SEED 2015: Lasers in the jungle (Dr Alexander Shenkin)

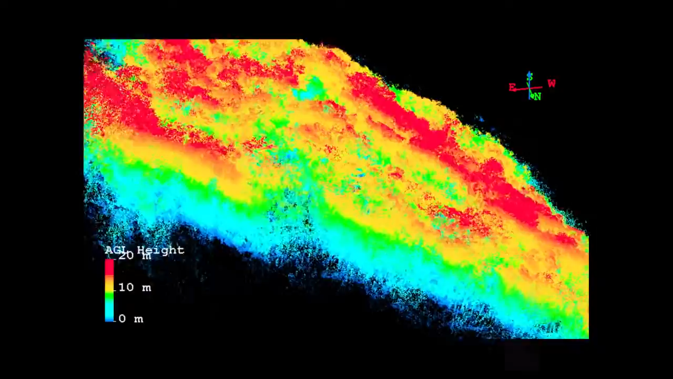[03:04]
You get a sense that you see this blue underneath that you actually have quite rich data that come from these forests.
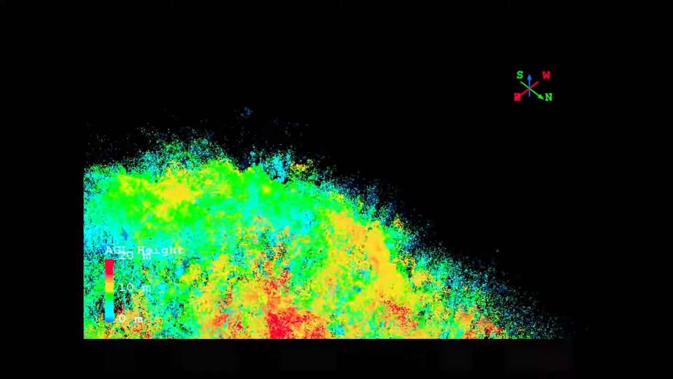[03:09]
If we go around the corner to our next plot in Esperanza, the forest is a bit taller.
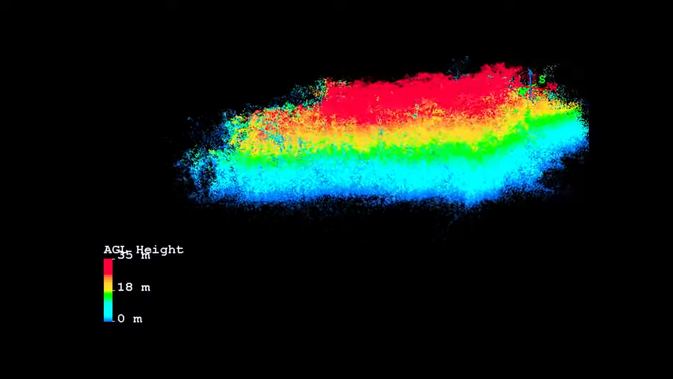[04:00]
But also, it might be difficult to parse apart all these point clouds and figure out what is actually happening in kind of this mess of points. So here's another plot right down the road from the one we just saw.
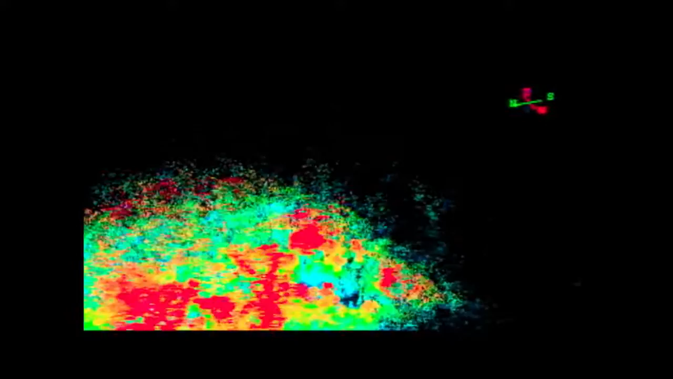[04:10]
And I'm going to highlight some work that our colleague Alvaro Sarmento has been doing at Wageningen,
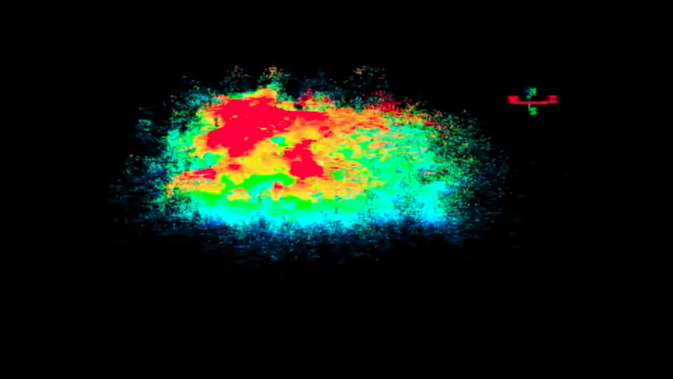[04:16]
which is you go in and you can isolate a particular tree.
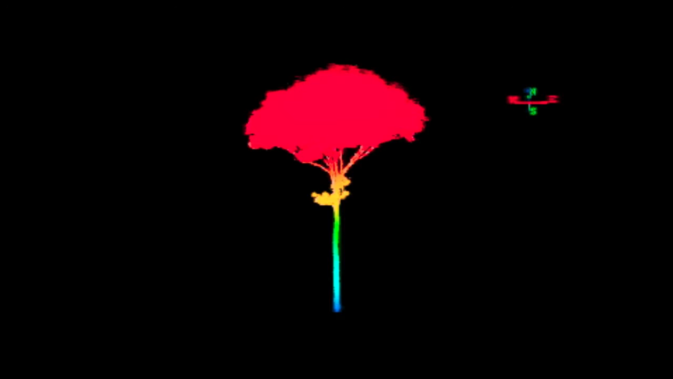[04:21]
And you cut that out from the point cloud and it actually is just this really rich source of information. And you can really see individual branches, the lengths of these branches, the width of these branches.
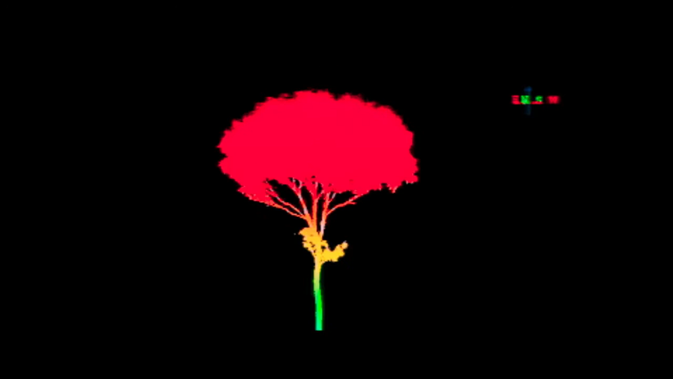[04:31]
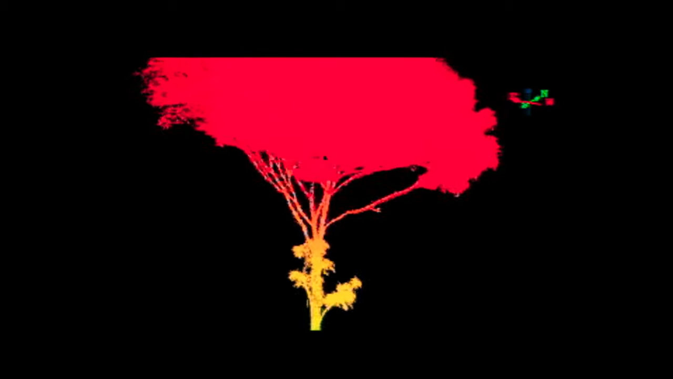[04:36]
You can imagine what kind of carbon measurements you could do on this when you really have a fuller sense of
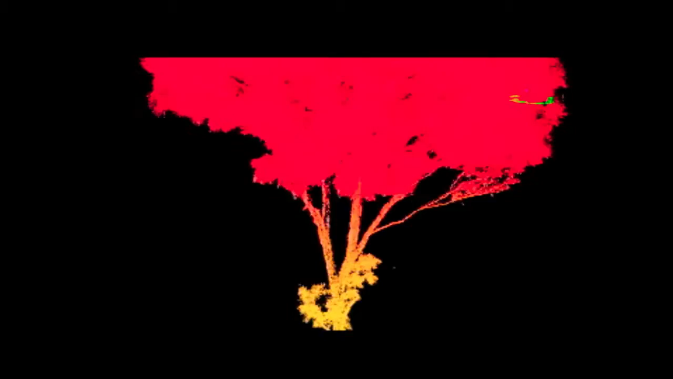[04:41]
the volume of this of all the woody parts of the tree.
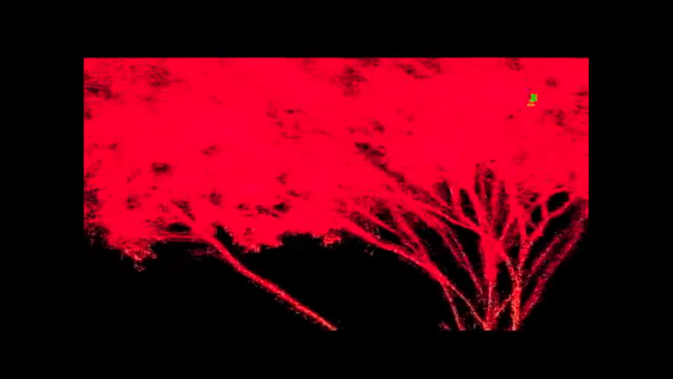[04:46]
You can see where the leaves are for the most part.
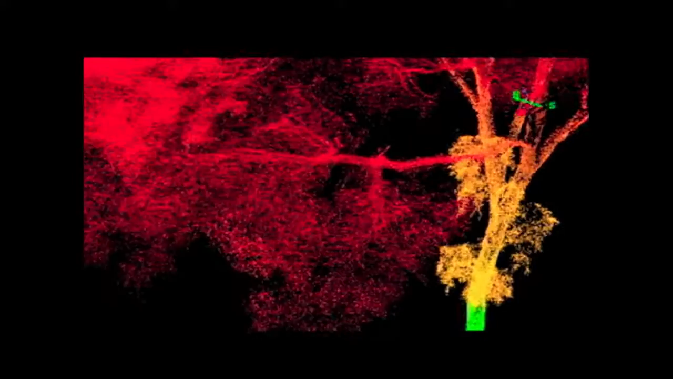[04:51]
And you can see just very detailed information that you would have to climb a tree to really get in the past.
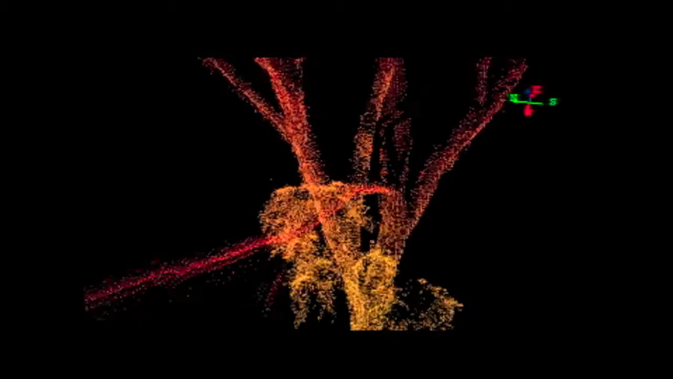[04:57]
And now you can do it from the comfort of your desktop. It's not, of course, a replacement for being in the forest.
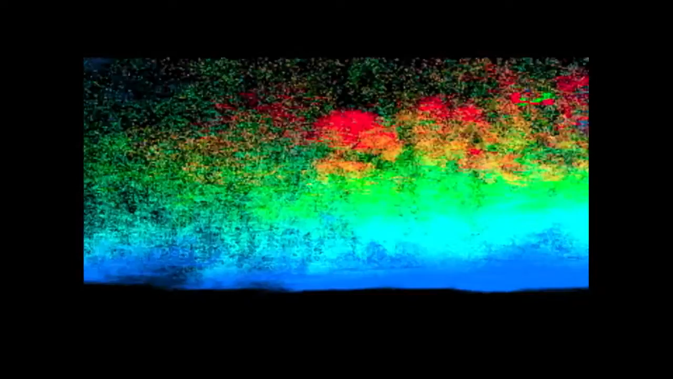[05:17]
conclusions about branch architecture and lots of these questions that have been kind of intransigent in the past.
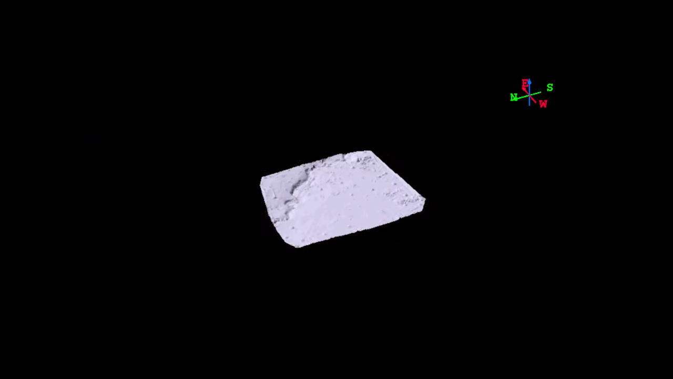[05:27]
We can also get these digital elevation models. So this is just of the same plot, an image of the ground.
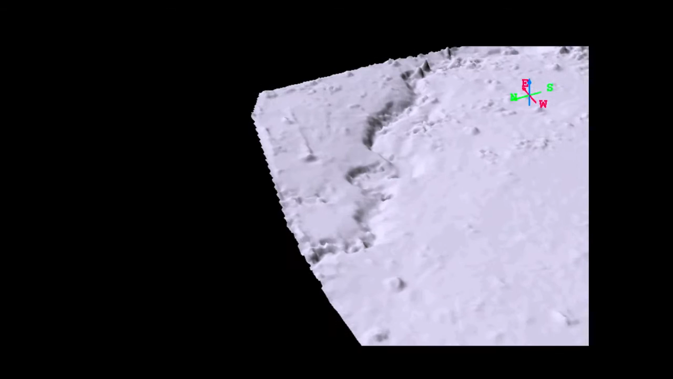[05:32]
And you can see there's a river that goes through the plot.
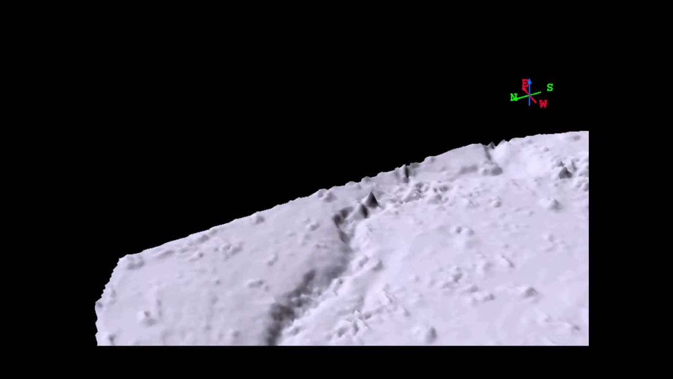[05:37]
So now we can have a sense of the context of these forests, where these species are placed within the plot,
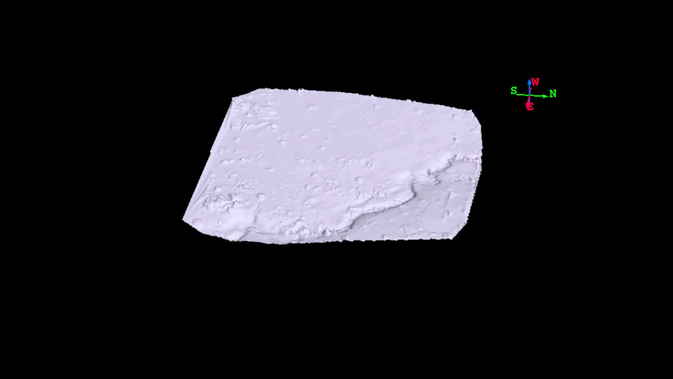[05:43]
how these species sort out in the hydrological regime of these forests, sorry, of these topographies.